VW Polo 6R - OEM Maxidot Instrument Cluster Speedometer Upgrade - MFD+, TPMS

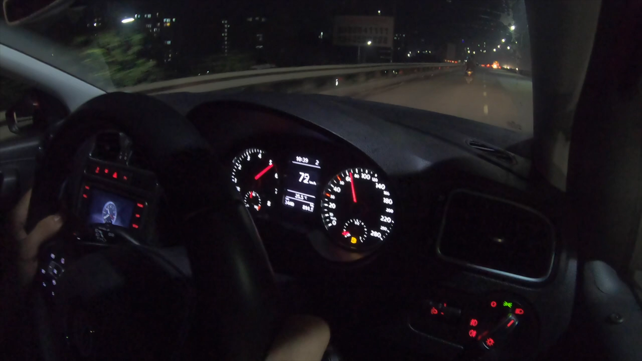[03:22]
it can feel a little too bright. The MaxiDot cluster, well, it really changes the way your car cabin looks, be it in the day or at night.